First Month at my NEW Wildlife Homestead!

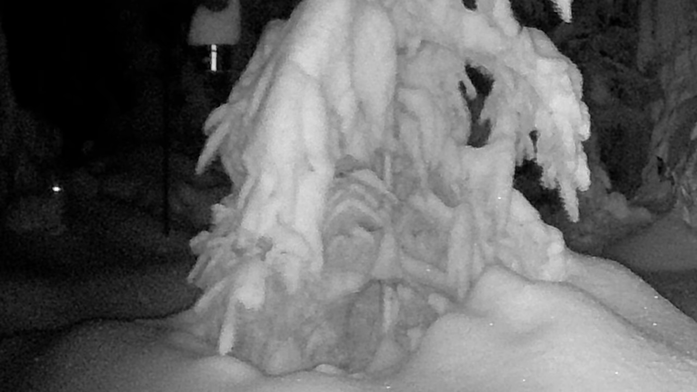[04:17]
Funny enough it was the camera at the feeding station and it wasn't even a bird but a snowshoe hare. You can see it's eye glowing on the left.
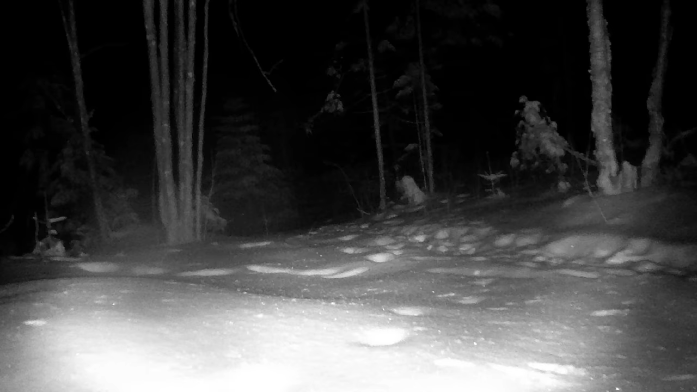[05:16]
The trail cameras were also empty.
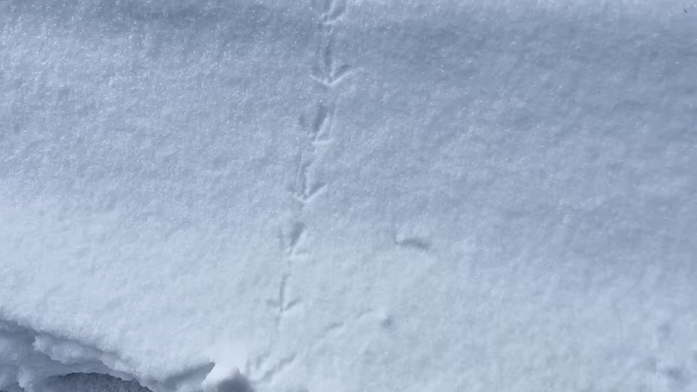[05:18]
There were plenty of tracks around though. Tracks of foxes, coyotes, grouse and hares. But all the tracks were random and they weren't really using any path consistently. We have had some warmer days that formed a crust on top of the snow.
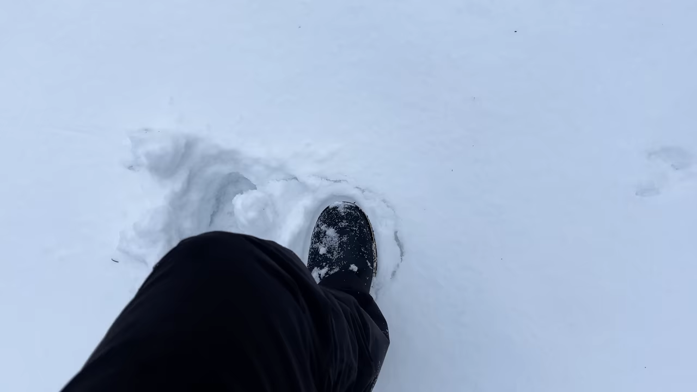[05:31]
So my guess is they can still travel wherever they want without having to waste energy trucking through the deep snow. But once we did get our first big snowfall I went out with my snowshoes to make trails that went right beside most of the cameras.
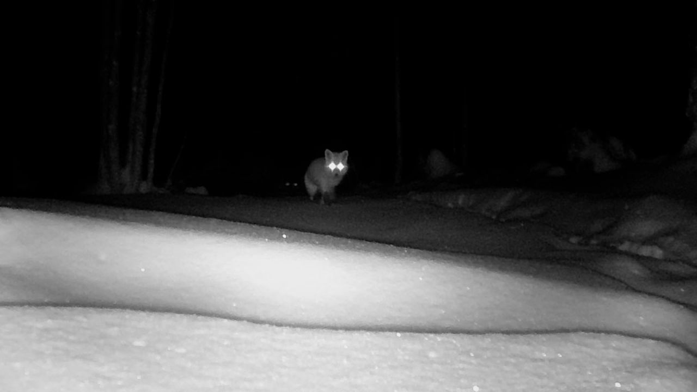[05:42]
And a couple of days later the work paid off because we got our first red fox on the cameras. This was definitely a nice pick-me-up after a mostly slow week.
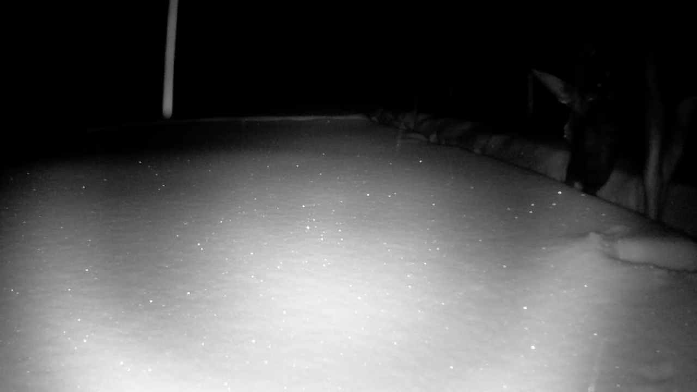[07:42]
So I stopped to check the trail camera and sure enough we had a few videos of the first moose this winter. I originally had the camera set to take one photo and then a video.
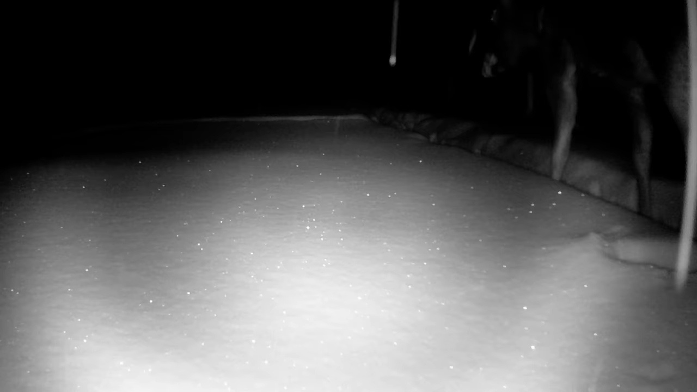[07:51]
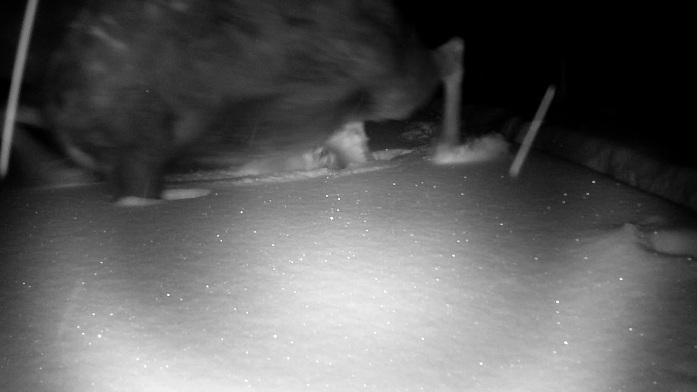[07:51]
But the time between them is longer than I expected and I think it's causing us to miss some shots.
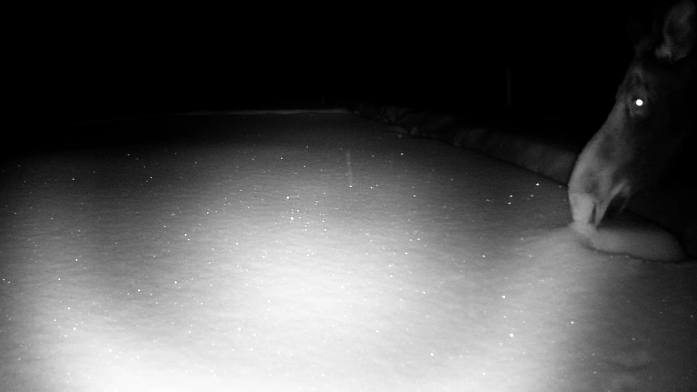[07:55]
So I now switched all the trail cameras to video mode only. But while I was watching this footage I noticed some of the chickadees were landing nearby.